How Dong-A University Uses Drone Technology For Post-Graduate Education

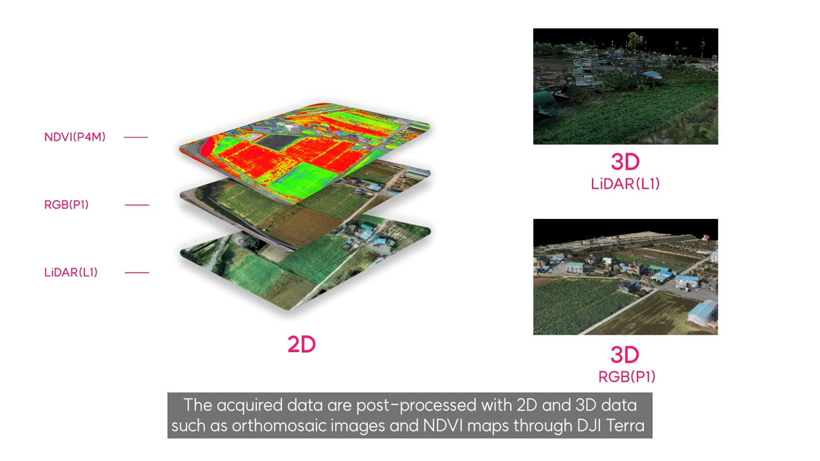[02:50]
NDBI 지도 등 2D 및 3D 데이터로 후처리하여 식생
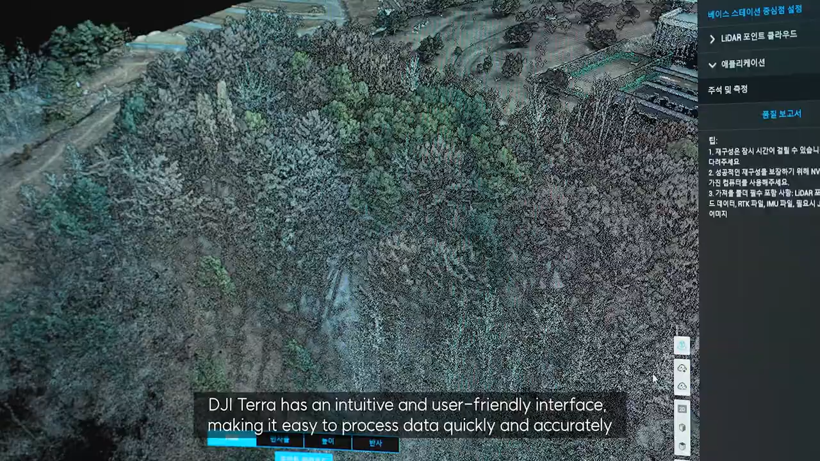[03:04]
보다 쉽고 빠르고 정확하게 데이터를 처리할 수 있습니다